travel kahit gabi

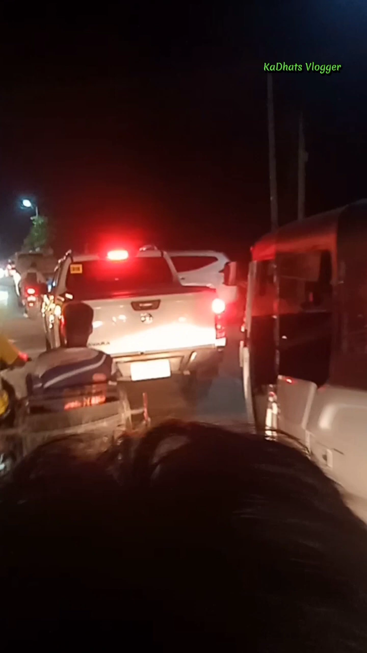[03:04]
o nasa sa kasatigan po ng traffic po tayo ngayon ayan ito
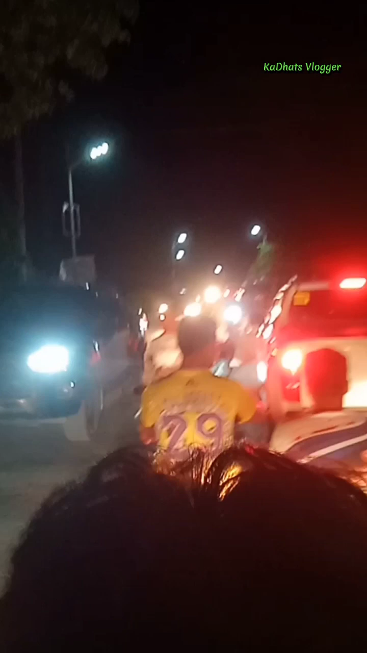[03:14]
o parang nagkakasalubungan lang itong mga sasakyan dito at saka motor na single at saka ano
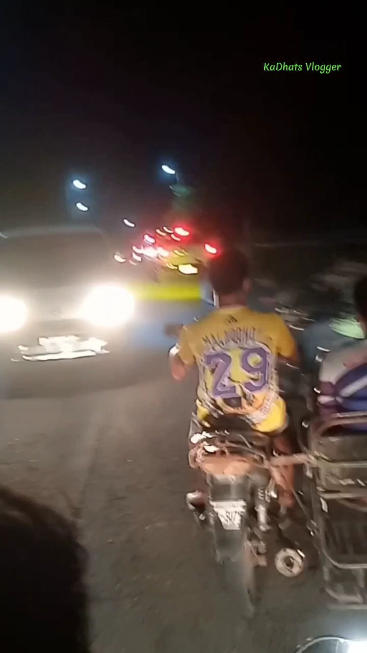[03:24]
makapayong-payong mga kanad o talagang
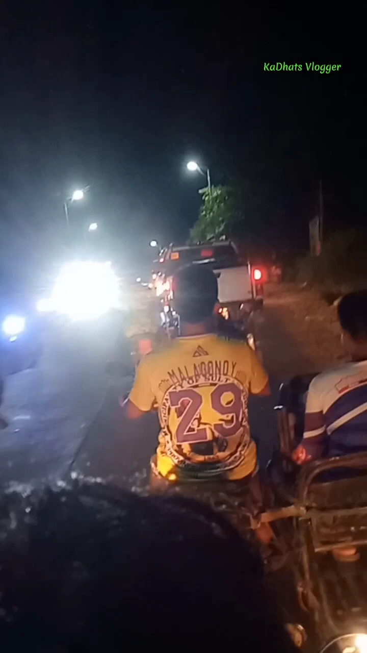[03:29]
alangan talaga dito alisto kasi baka makapangga ka no makapangga ka ng ibang sasakyan eh delikano dito
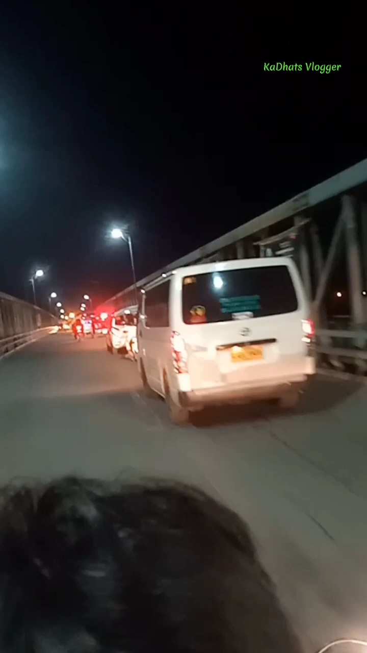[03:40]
nasa delikano na pwede tayo medyo maniwala sa isang paningin natin dito kasi medyo maano kasi yung mga itaw dito ang lalakas ng mga itaw dito napaligiran po kami ng ilaw ng poste kaya malakas ang ano dito